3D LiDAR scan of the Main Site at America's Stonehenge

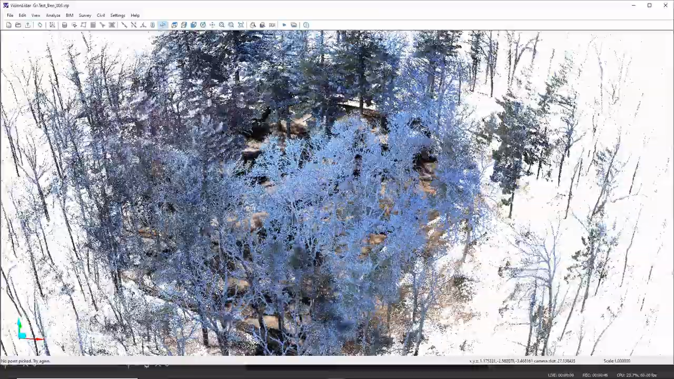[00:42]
I have the capability of classifying the trees and turning them off because this is quite a wooded site and it masks a lot of the ancient stone structures, megalithic structures.
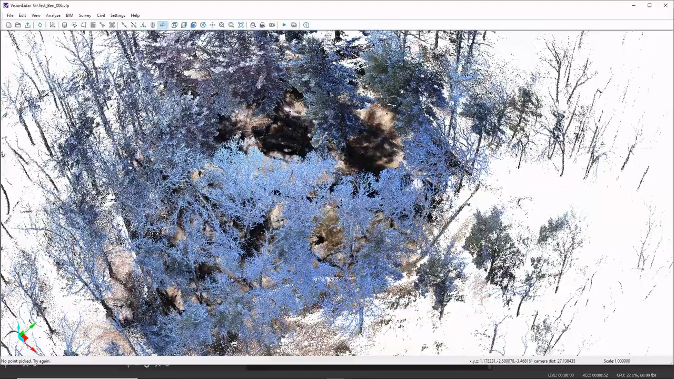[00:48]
So let me take a second here,
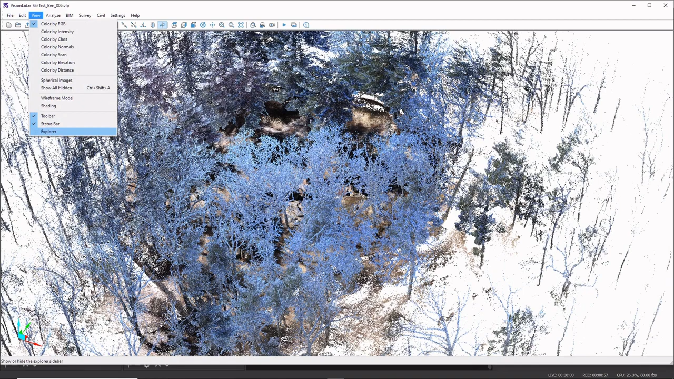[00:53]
turn the trees off and give you a tour.
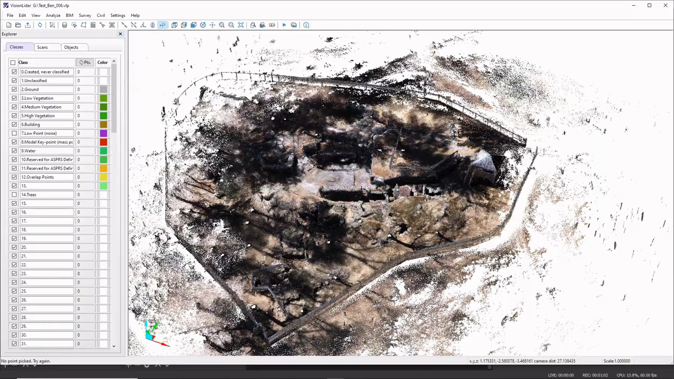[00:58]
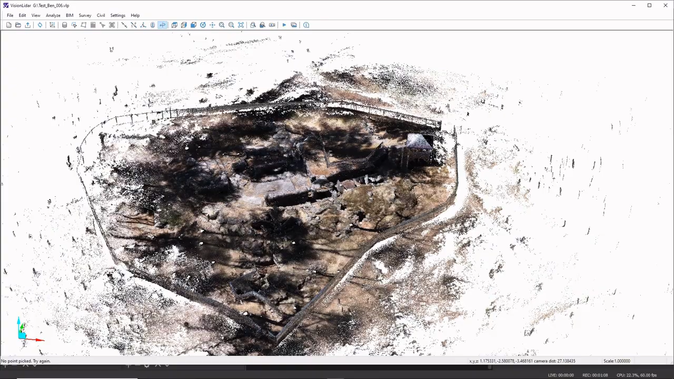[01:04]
So what I'm calling the main site is the area up on the hill that's fenced in. Down at the bottom of the screen is the entrance into the site and there's also an entrance the upper right hand corner by the
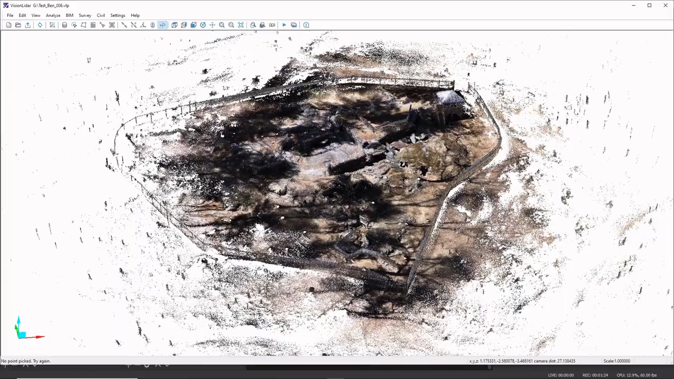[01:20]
watchtower, the overlook tower there.
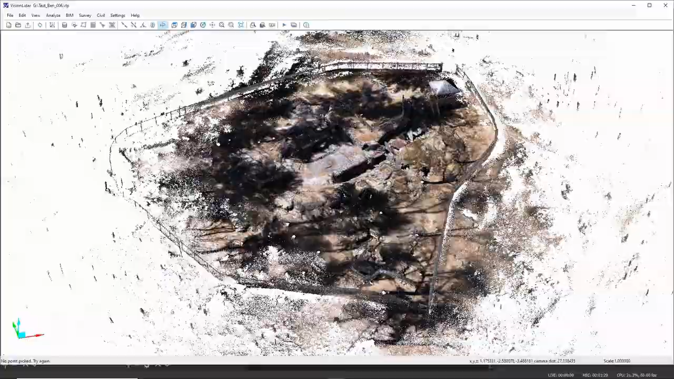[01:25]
But what I wanted to do was give you an indication of what the site looks like. The 3D LIDAR. The scanner captures 300,000 points per second with an accuracy of one to three centimeters. And what you're seeing on the screen is the points populating and that's just what the software does so it can handle the large sets of data that are collected.
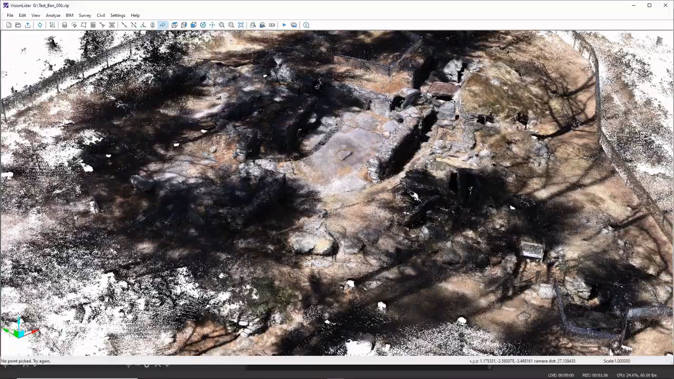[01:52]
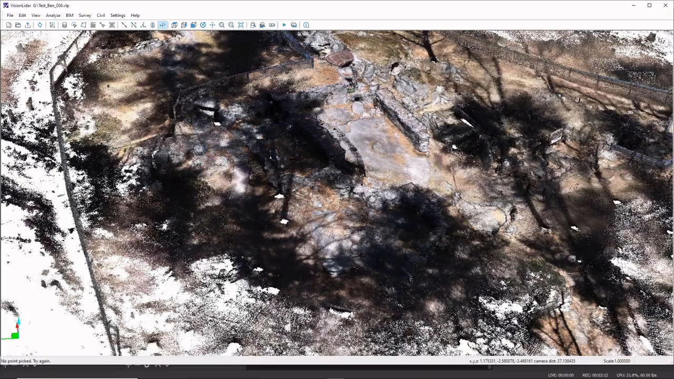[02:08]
So I've recently have finished scanning and capturing the entire site.
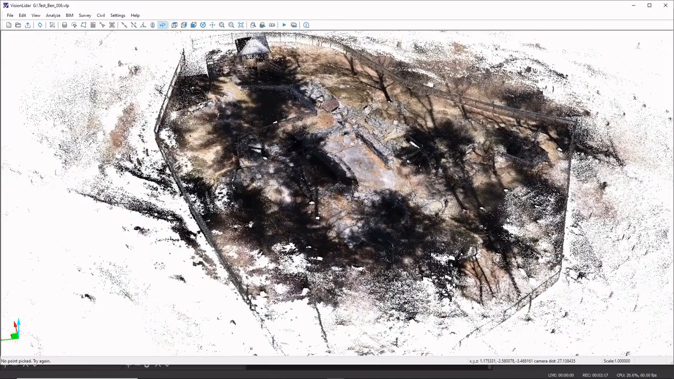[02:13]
This is just the main site and in a little while I'll put together register all the scans together into a single project and be able to
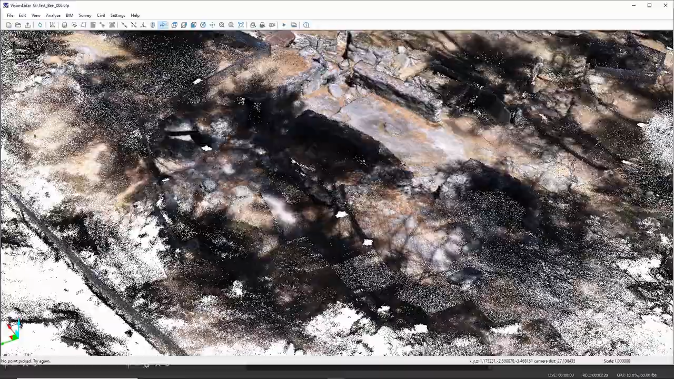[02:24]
show the equinoxes and the solstices in relationship to the entire site.
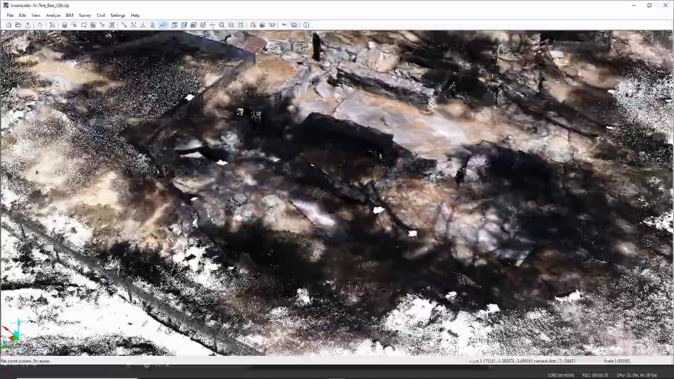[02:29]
But today's video is just on the main site.
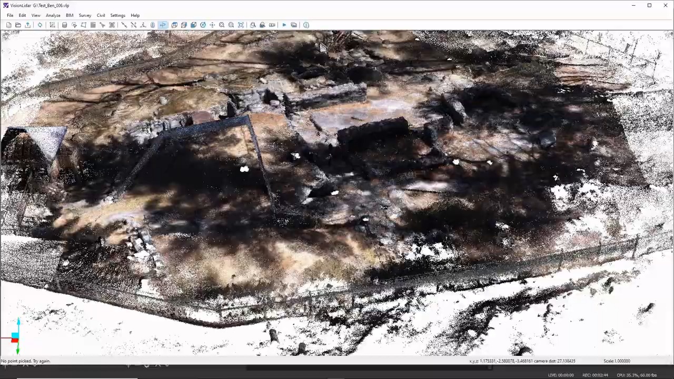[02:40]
And for those of you who are familiar with this, I think you're going to be pretty impressed with the capture capabilities of the scanner.
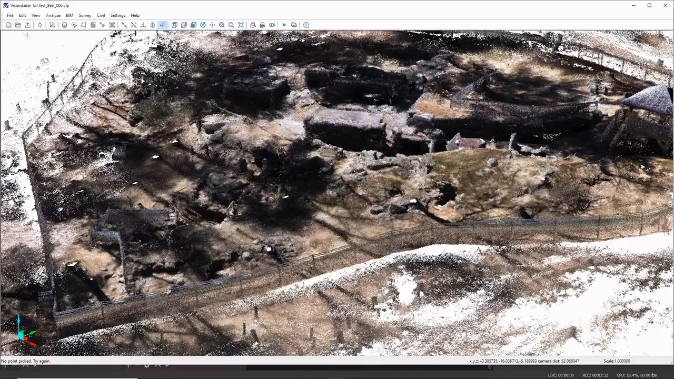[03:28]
what their site looks like without the trees.
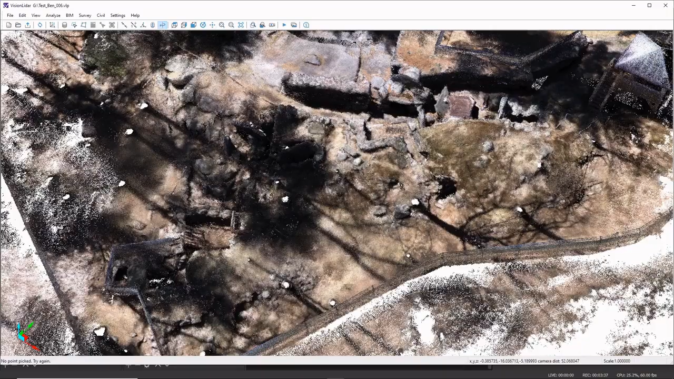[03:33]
And in a couple of months, I'll have everything put together for them. But what I can also do is some cross sections here
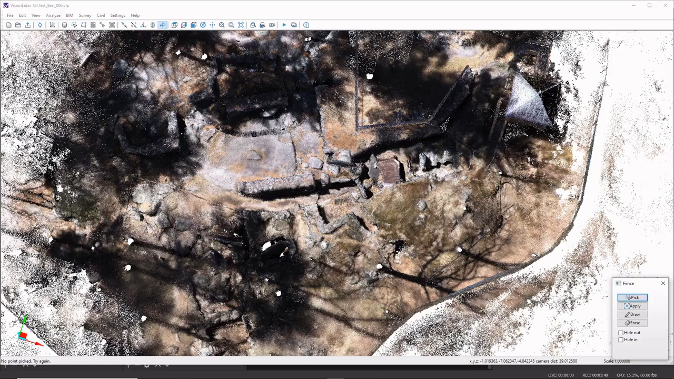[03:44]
to go through the tablet.
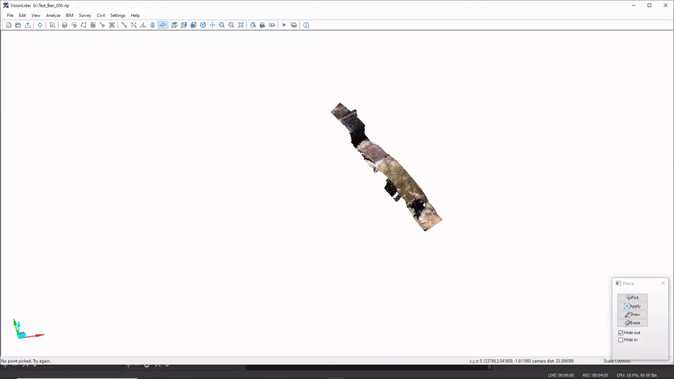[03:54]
And do a cross section of that.
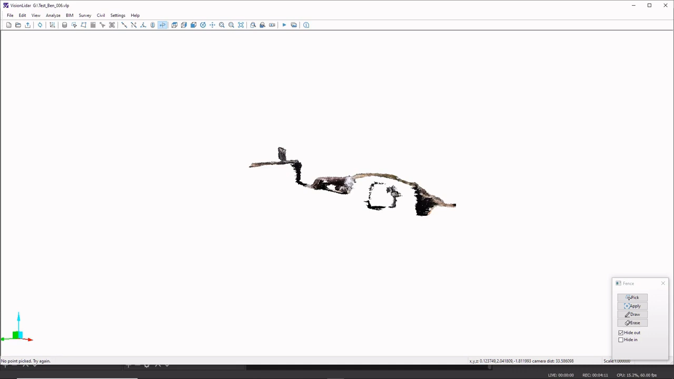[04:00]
So what's really great about this software
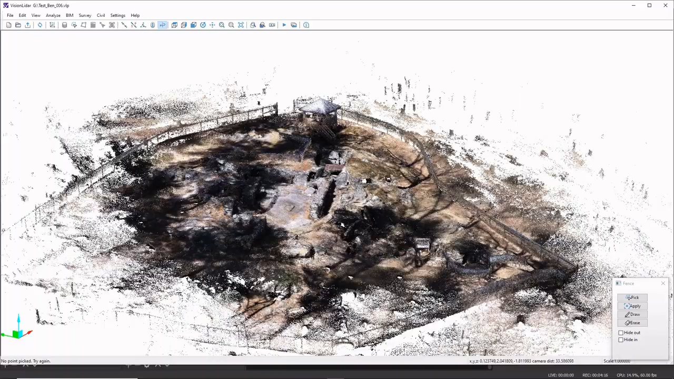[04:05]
is once everything is captured, we can do any type of cross section we so desire. Everything is to scale in relationship to one another.
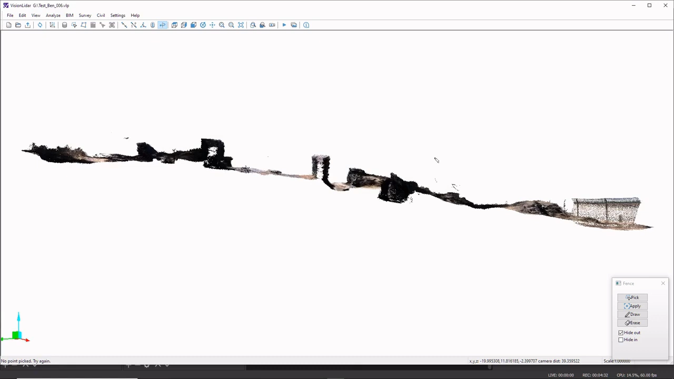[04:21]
We have been working with Radar Solutions International, a ground penetrating radar company out of Waltham, Massachusetts,